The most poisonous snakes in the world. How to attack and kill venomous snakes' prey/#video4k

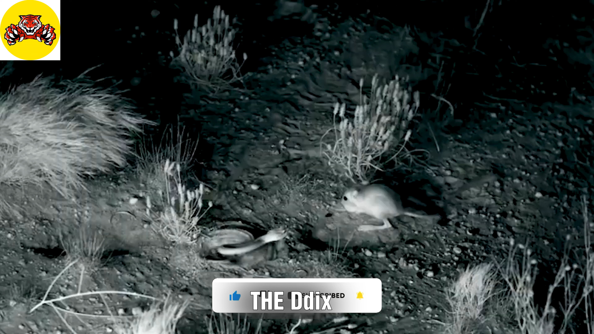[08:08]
con su físico peculiar y sus largas patas. Esta rata es excepcionalmente ágil y posee una extraordinaria capacidad de salto suficiente para escapar del campo de caza de las serpientes.
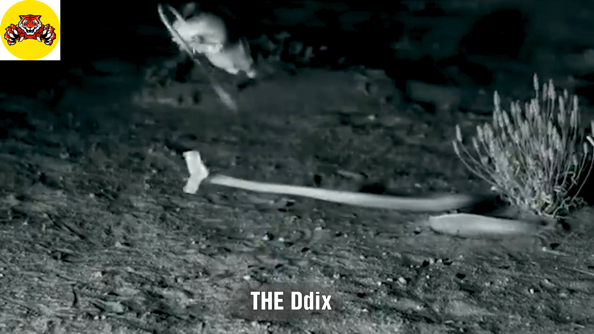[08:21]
Por lo tanto, esta es la elección equivocada de la serpiente.